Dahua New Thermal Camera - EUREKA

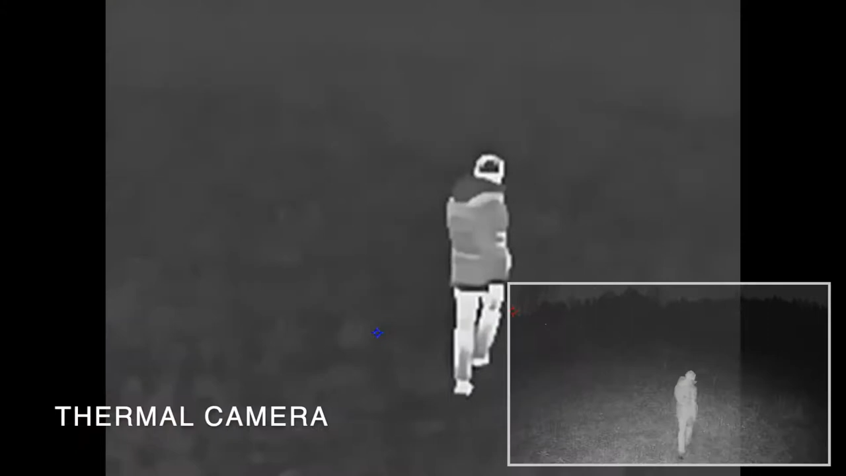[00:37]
These new cameras can detect minute differences in heat signatures emitted from all objects, but most notably people, cars and animals.
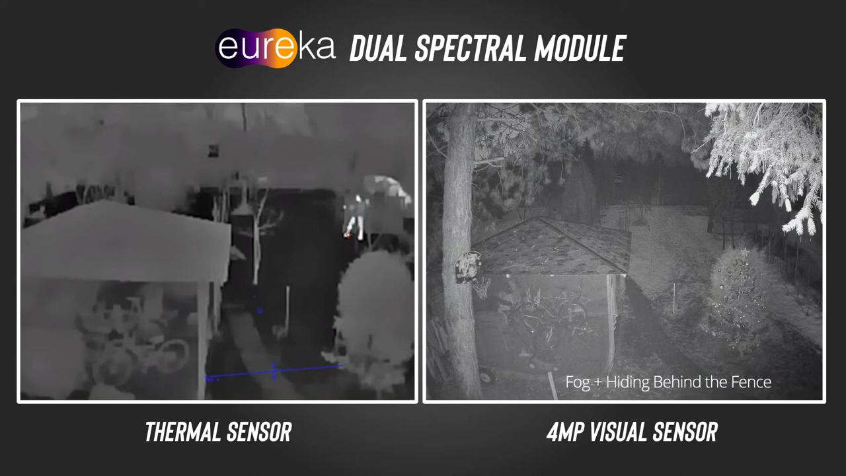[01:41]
upgrade to a 4-megapixel visual color sensor. These results speak for themselves. We've enhanced the AI capabilities of the Eureka range,